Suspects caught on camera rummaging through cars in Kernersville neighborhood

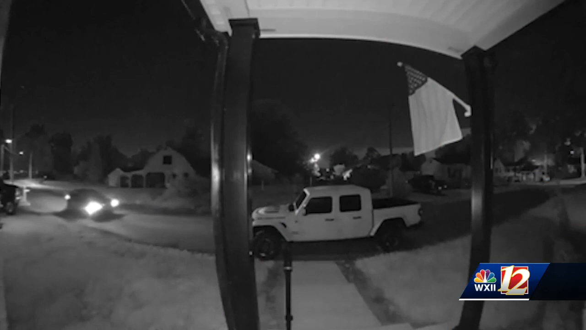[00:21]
Sunday. You can of suspects jump out of a car with the lights still rummaging through parked c the street. One of those c Parker, my truck to the le side of the video.